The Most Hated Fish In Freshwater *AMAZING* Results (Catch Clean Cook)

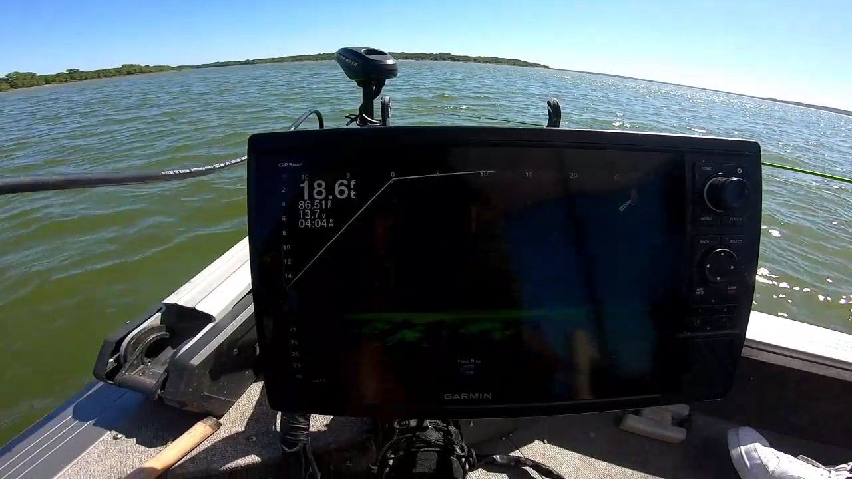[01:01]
On screen: depth 18.6 ft
See all these little bitty jokers down here, man? These are yellow bass, man.
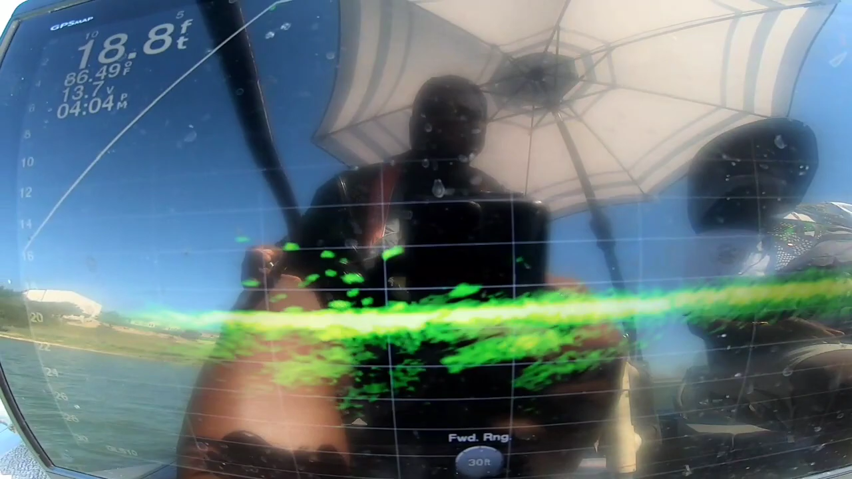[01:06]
On screen: depth 18.8 ft
These are the most underrated fish in fresh water. Am I lying, Dad?